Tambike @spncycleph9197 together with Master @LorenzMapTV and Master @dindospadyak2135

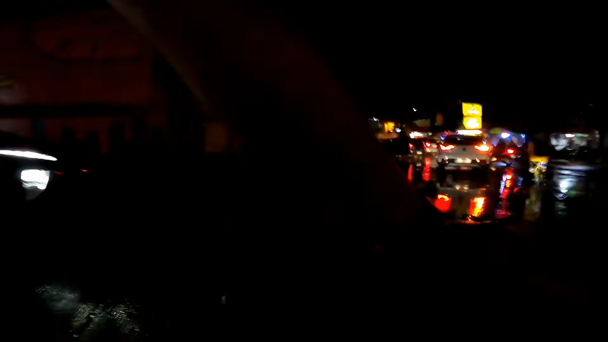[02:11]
Ayan, kung mapapansin nyo yung bike lane. Parang naka counterflow sya.
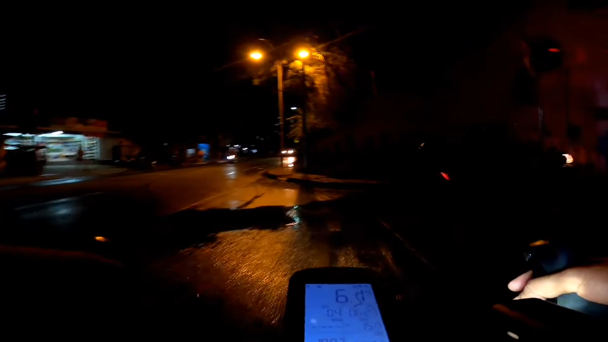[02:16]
Pero nasa inner right section ng road. Pero hindi po yan counterflow sya.
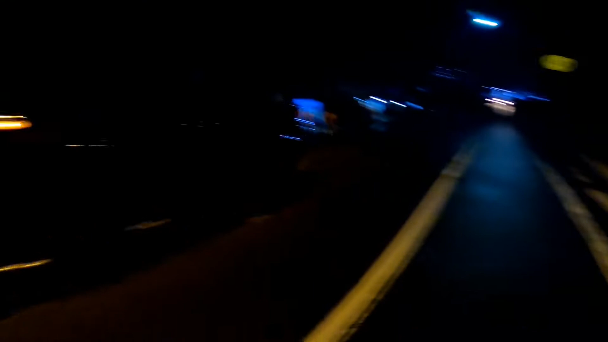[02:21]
Pero yan po talaga ang tamang linya ng bike lane.
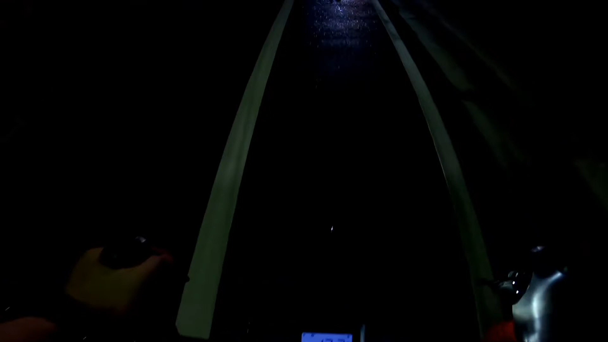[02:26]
Dyan sa may Palar, banda mga masters. At dinererecho ko lang hanggang makarating ako ng Acacia mga masters.
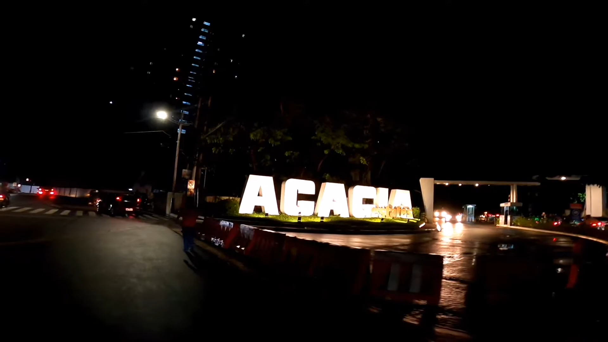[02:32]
So pagdating ko ng Acacia, isa lang ibig sabihin nun.
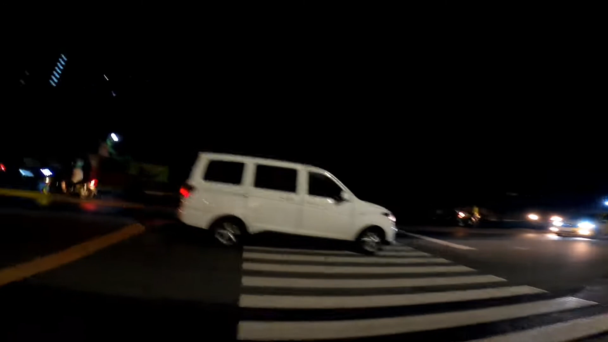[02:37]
Malapit ka na sa Vista Mall. So ayan, medyo nakapa-amaze ako dito sa kanilang bike lane.
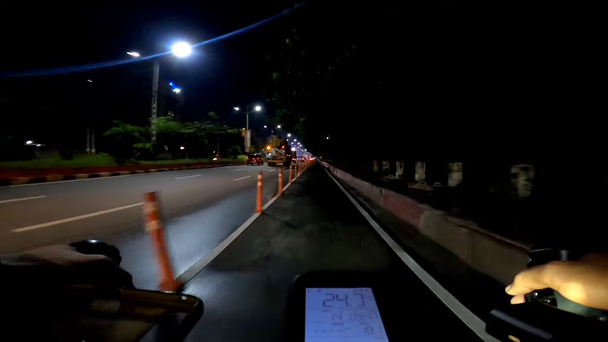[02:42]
Kasi napakalinis, napakaganda at napakaismooth ng kalsada.
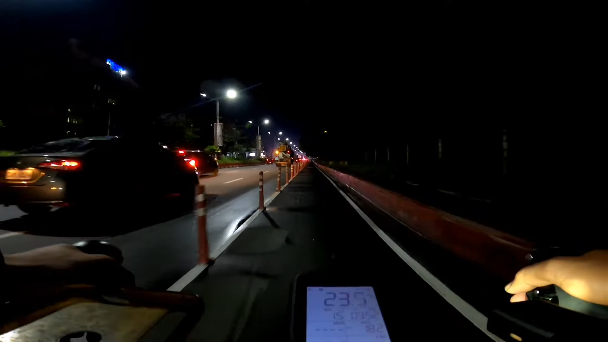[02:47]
Tignan nyo yung aking takbol. 25 mga masters.
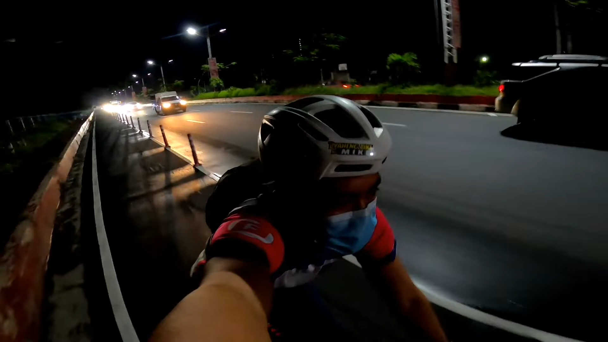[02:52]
Ang sarap mag-bike dito. At yun na nga, pagdating ko ng Vista Mall mga masters.